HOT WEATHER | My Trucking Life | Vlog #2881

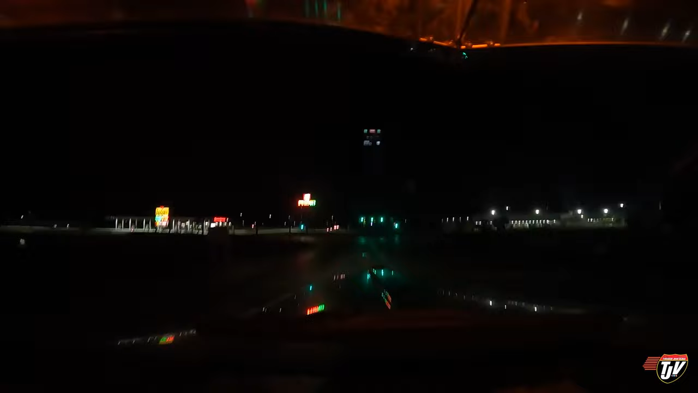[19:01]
Just pulling into a Love's just for coffee. I've got about another three and a half hours available for me. Turn left on. IL-251. I'm going to grab a little small coffee just to get me through the rest of my drive. We're going to be driving late into the night here, so hopefully I'll be able to find some parking. We're headed down towards Bloomington. I believe that's the name of the town.